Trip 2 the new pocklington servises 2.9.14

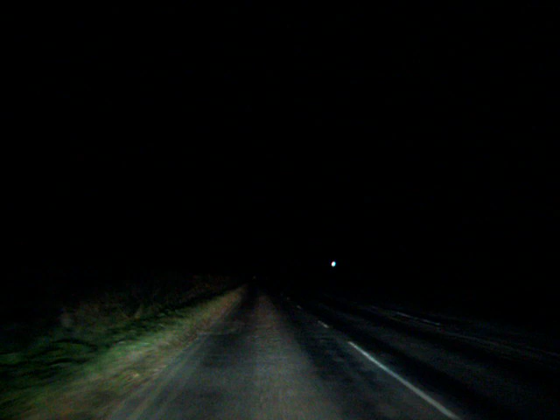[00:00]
What's the price up? I don't know where it is. What's the price is then? Yep, good prices. $129.9 For diesel.
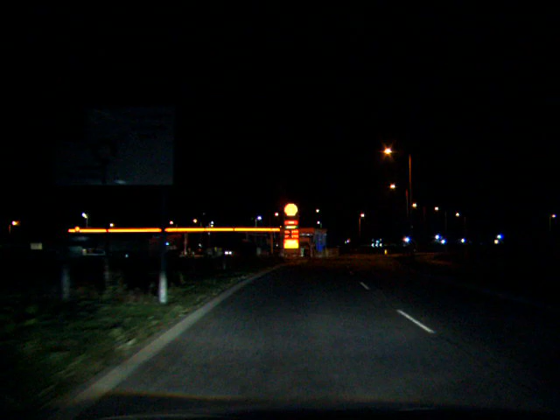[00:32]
Look at that. $129.9 5p cheaper than fucking POC. Welcome to Pocklington Services. You see that, Keith? See that there? No, I don't know.